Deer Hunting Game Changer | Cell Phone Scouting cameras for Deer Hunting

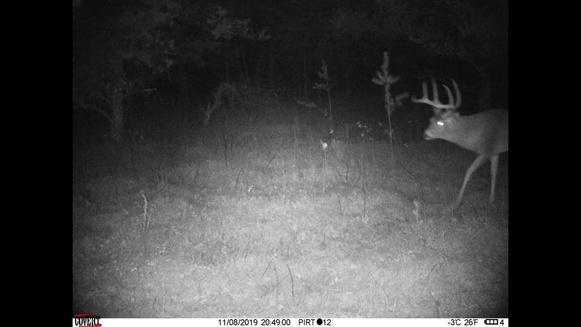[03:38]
but you can put these in there and just leave them for a month or two or three, whatever it takes before the battery runs out, depending on how you've got the settings and how many photos you're getting. So, that's really cool.